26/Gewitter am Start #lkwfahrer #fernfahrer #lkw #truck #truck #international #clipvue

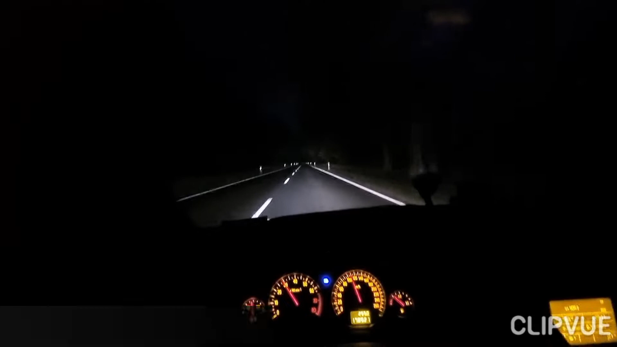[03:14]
Guten Abend, liebe Leute. Wir haben es 23.17 Uhr. Ich bin auf dem Weg vom Campingplatz zu FedEx. Fahre gut eine halbe Stunde. Ich soll um 0 Uhr nach Arnhem fahren, nach Holland. Heute ist ja noch Dienstag.
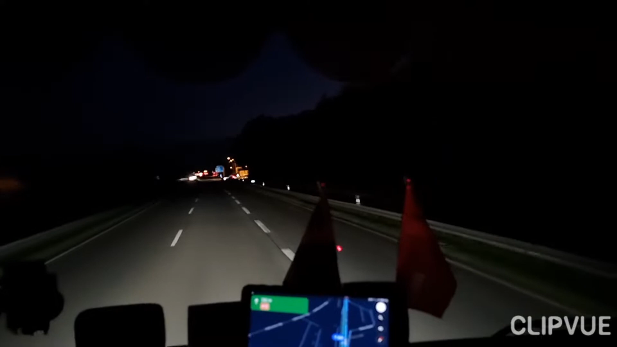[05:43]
Steht auch meistens die Polizei und guckt ein bisschen, was der Verkehr so macht.
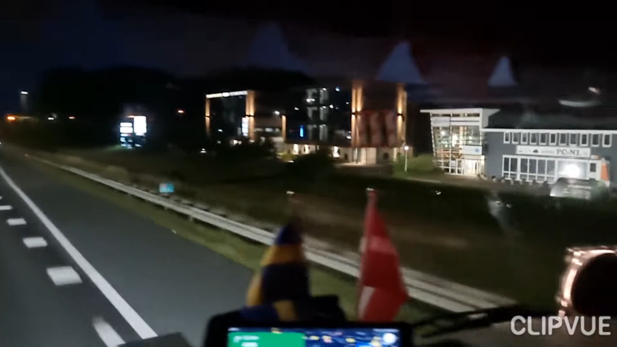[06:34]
Ja, hier ist hier die Ausfahrt Arnheim, also Düven, wo ich sonst immer hin musste. Aber das ist ja wie gesagt immer noch zu.